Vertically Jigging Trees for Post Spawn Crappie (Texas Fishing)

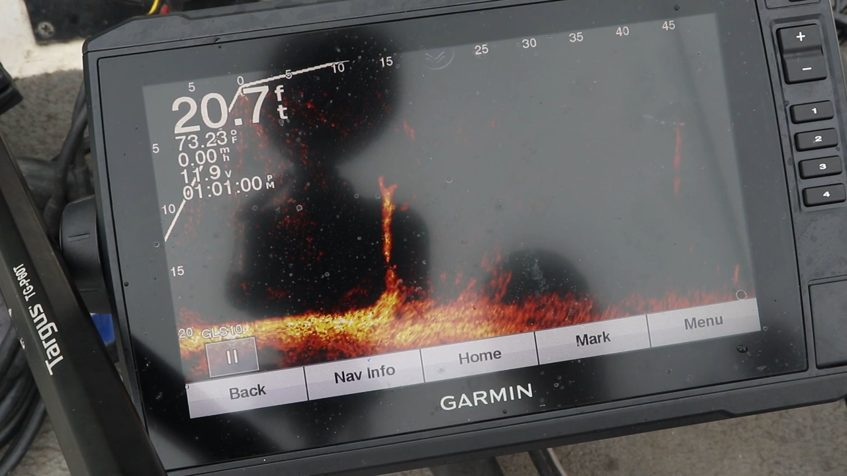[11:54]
On screen: depth 20.7 ft, water 73.23°F
come on there's one hit it got him please be a good one i don't know oh yep there he is it's a better one